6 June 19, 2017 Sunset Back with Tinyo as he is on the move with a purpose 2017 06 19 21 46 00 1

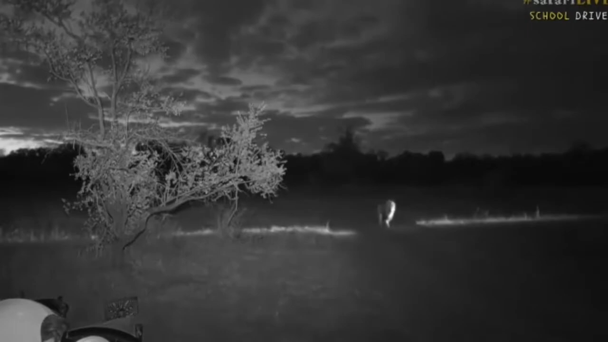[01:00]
and there he is just walking straight towards us now look how magnificent that male is
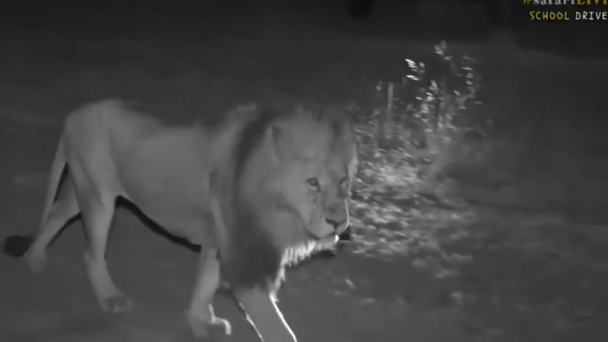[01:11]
hello boy and he's just saying hello to all of you he's looking
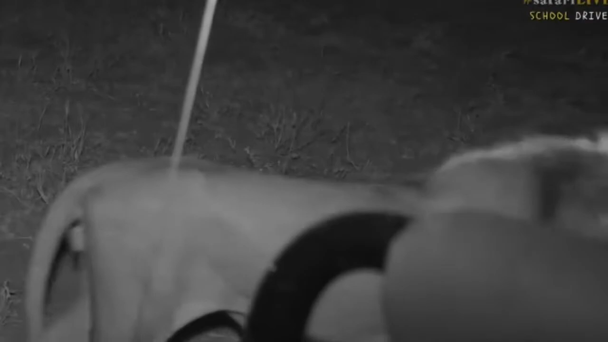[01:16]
up at you just to wish you all a happy day and hope that you are really having fun with us and
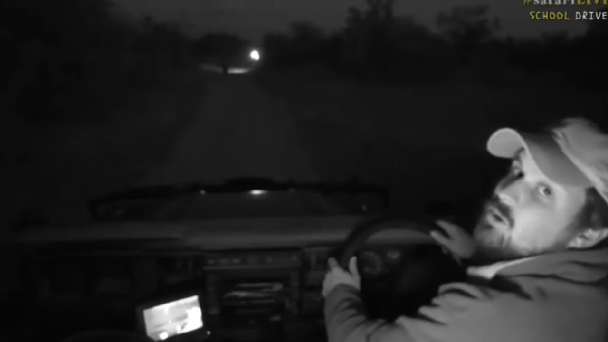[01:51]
work if you fall off but he's still just moving slowly down and the rest of his brothers apparently were seen to the other side of us here straight where he's walking so maybe just maybe they're going to join up and we'll see all of them together
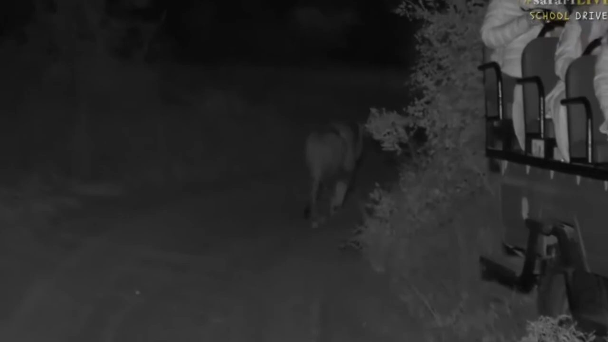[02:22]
I can see he's still just walking straight and this is why male lions can move big distances at night is because they look for their brothers
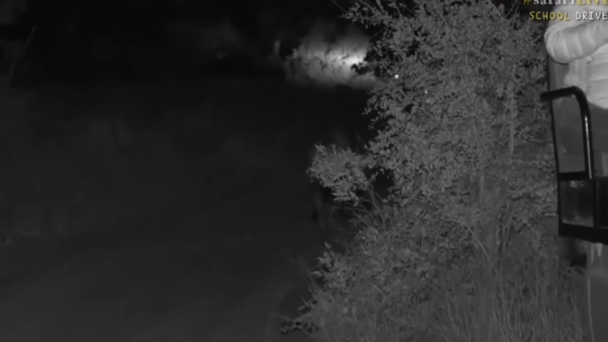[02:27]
and they also patrol their territory and so it means they cover a lot of distance and they can go quite far sometimes they'll even walk as much as just listening to some impalas while I'm calling at him but they can move sometimes more than 10 miles in a night just trying to patrol their territory Roshni you say he looks awesome in infrared well we'll get into that now
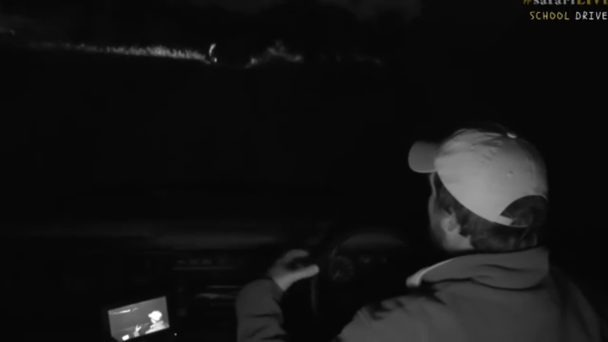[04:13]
and muscles that are attached to his hips and that forces the lungs and the air out and that's why that sound can travel so far other male lions will be hearing him roar at over three miles away which is crazy in fact even almost five
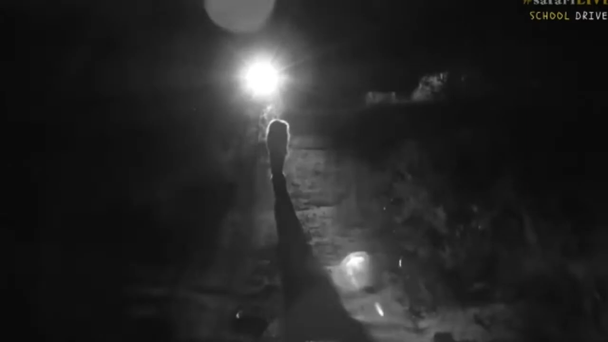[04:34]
miles away so Nathan you say how far can his role be heard as and as I just said as much as five miles away so he can be heard a long way if you're another lion us as people we'll
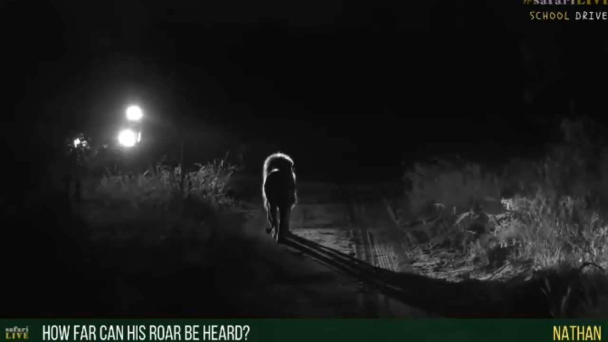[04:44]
only hear them at about three miles but that's still a long way imagine trying to shout and hear your friend at three miles away it's going to be very difficult you probably won't hear him at all but this is cool
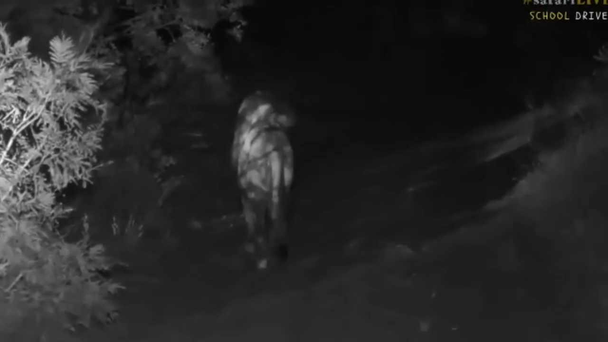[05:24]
away from us but you can imagine if he roars at you and if there's more than one male then the sound is absolutely phenomenal it really is huge now I'm gonna just quickly turn my lights on so that we can see him better because he's
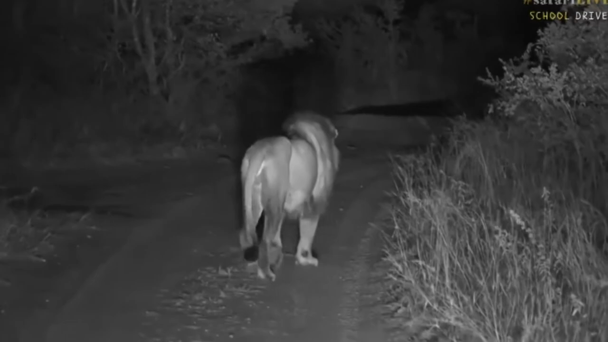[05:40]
not looking at me now when he's looking at me I don't want to use my lights and that's when we use our infrared lights but when he's walking away it's easier that we can see him and see where we driving so that I don't have a car crash because we don't want to have a car crash as we go now you see how he's got a black tail now the reason he's got a black tail is because that's when he's following he wants his brothers
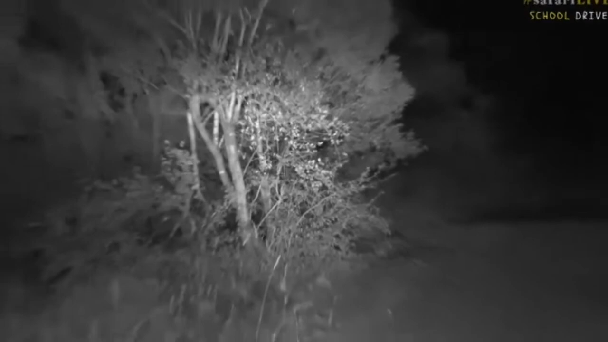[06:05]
or if his brothers are following him or if he's with other lines they can see him as he walks through the
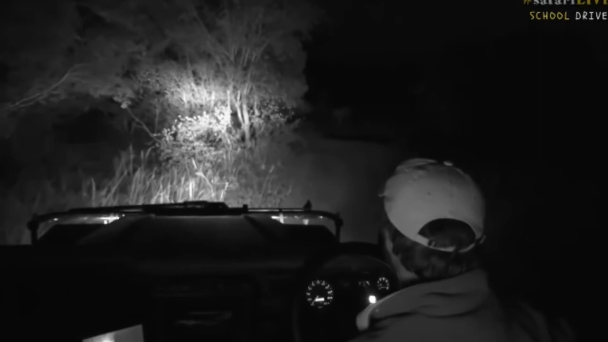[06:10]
grass and that allows him then to be able to follow one another and also for him to be able to see his friends now I'm gonna try pull off a little bit more because we need to let our friends come past talking about friends and let them have a nice sight as well so we'll let them come through and there he goes he's just gonna carry on down the road and keep walking and we're gonna keep following him as well and we'll just keep leapfrogging as we go